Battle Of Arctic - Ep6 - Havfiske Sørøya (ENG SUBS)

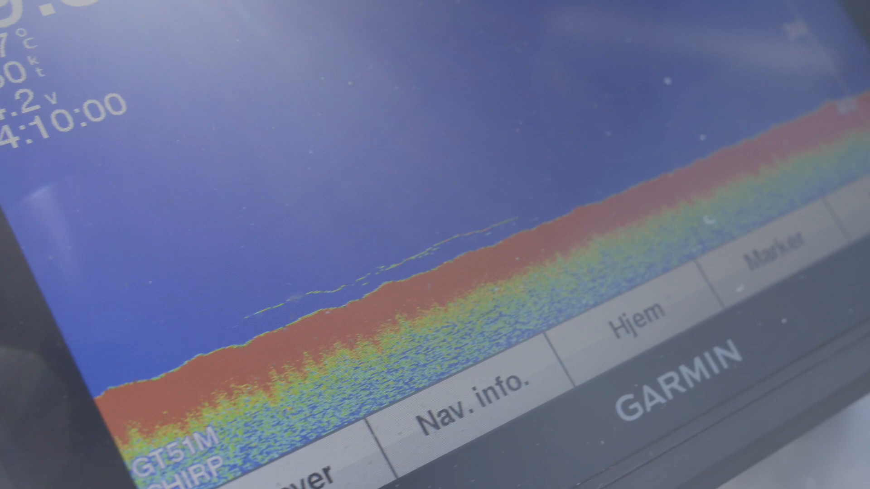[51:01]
Visning på kveit som kommer opp. Går og jakter litt og går ned igjen.